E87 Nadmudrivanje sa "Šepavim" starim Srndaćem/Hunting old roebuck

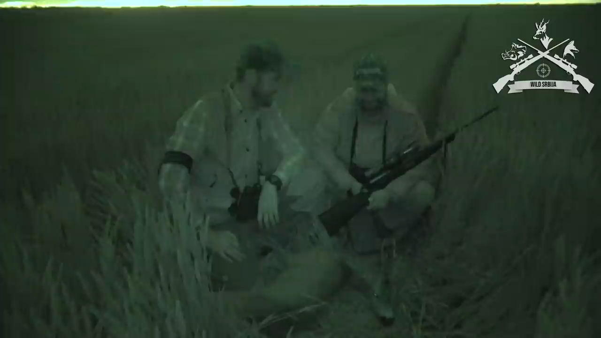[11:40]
tri godine kasnije, bezbroj izlazaka ove sezone, treći put izlazimo na njega i konačno smo uspjeli da ga strelimo. Zadnji moment. Zadnji moment. Čekali smo da se pojavi šume, on je izašao ranije, bio je svo vreme u žitu. Tako da... Čekaj, čast. Hvala. Vreme je bilo odličan pogodak. Stojeći, stojeći u vrat, vidilo je samo toliko, tako da...
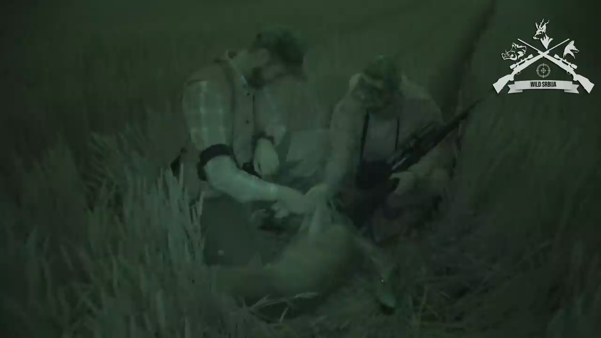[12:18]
Koji ćete vidjeti. E sad vam dalje. S tri godine sa defektom, ali čuva najbolji teren.
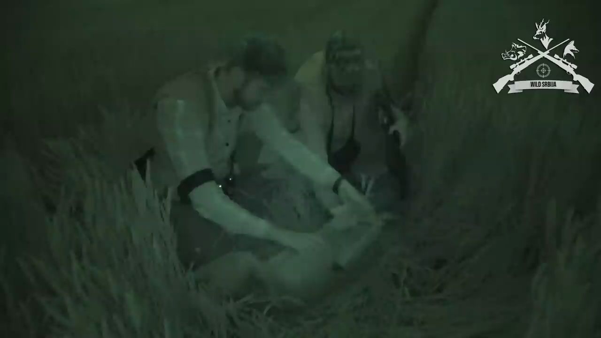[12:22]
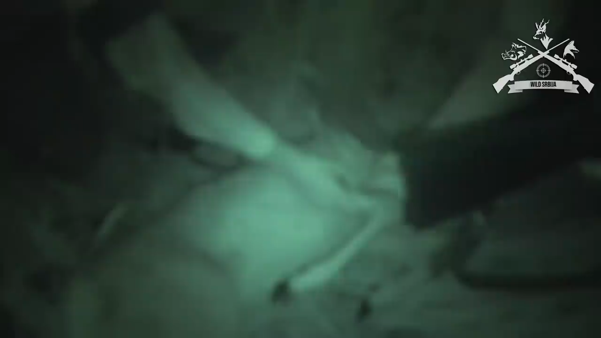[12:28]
Ovo je što je ova noga atrofirala, a ovdje ovo... Ej.
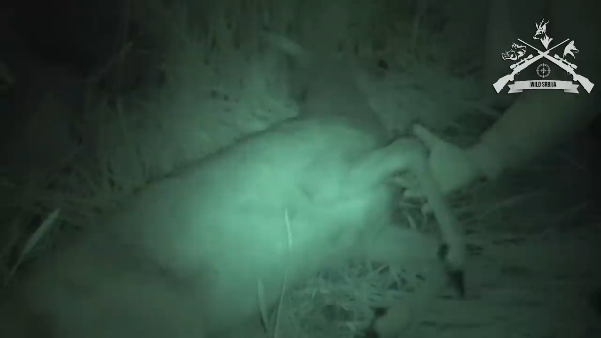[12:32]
Znači, snimali smo ga mnogo puta. Ima ga jedno 3-4 puta sigurno na kameri. Bar 6 godina.
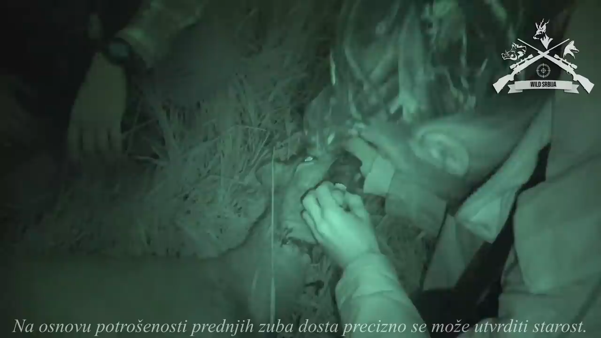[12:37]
Mrak je, ne vidim. Ali ima to sedmica sigurno. Ulečelo ga pa je tamo.
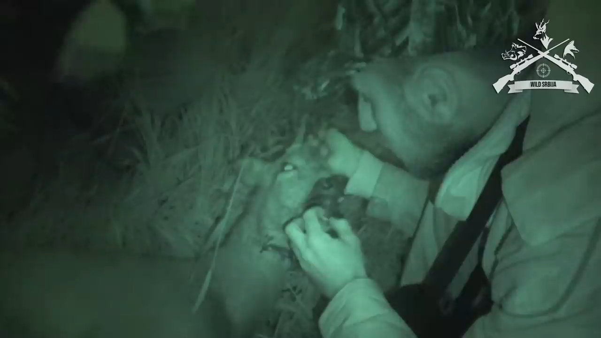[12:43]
7-8 godina sigurno. Sad ćemo uporediti čelo od ovog i mog krivog.